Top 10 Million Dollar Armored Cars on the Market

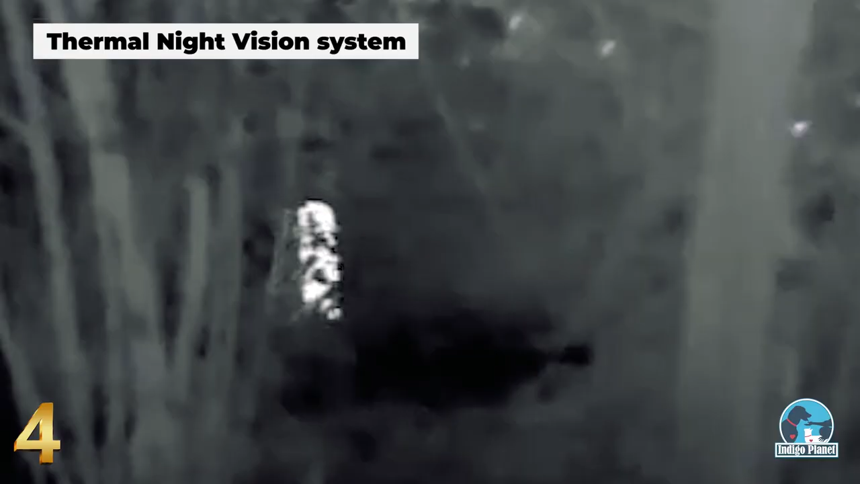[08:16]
which allows reading body heat and heated objects at night.